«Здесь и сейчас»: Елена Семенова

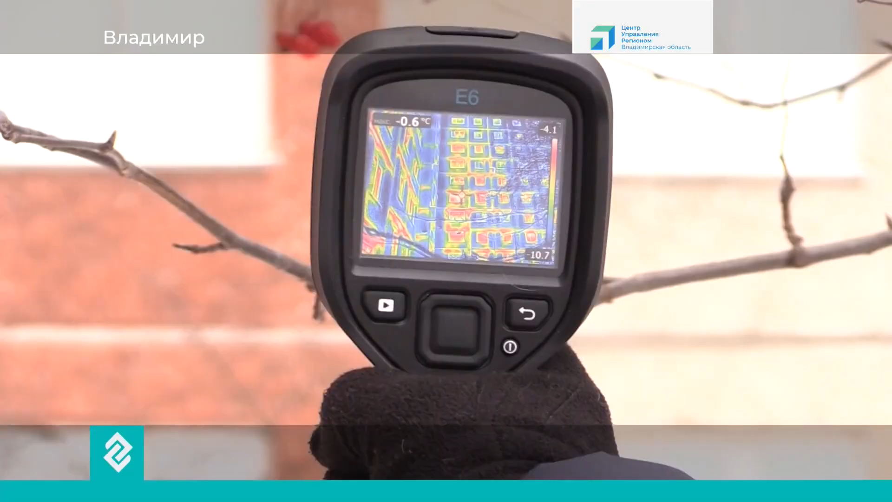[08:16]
On screen: spot -0.6°C
При наведении тепловизора на стену, вот оно, например, посмотрите, вот видно, да, видно красные участки.
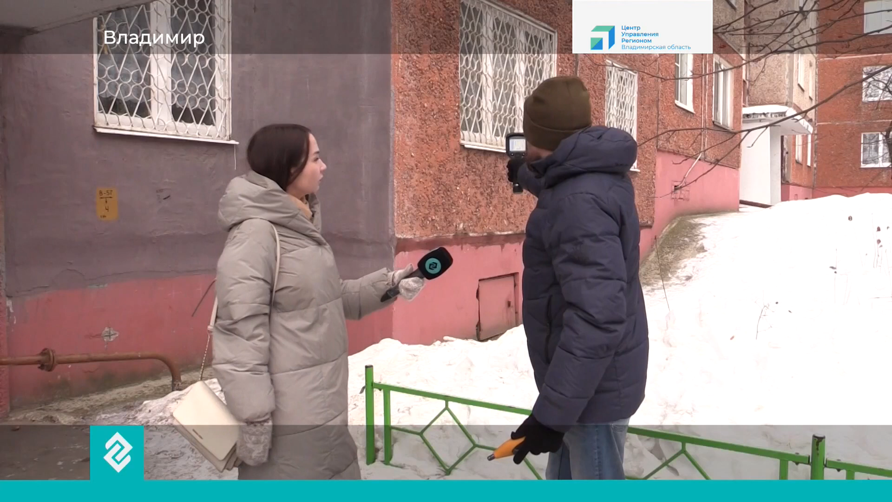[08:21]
И крестиком показывается температура, именно утечки тепла.
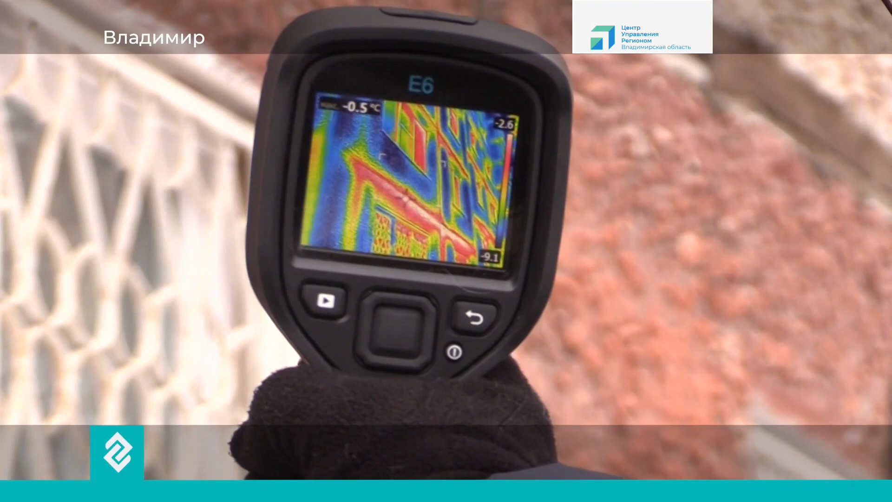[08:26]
То есть вот где красные участки, вот оттуда уходит тепло.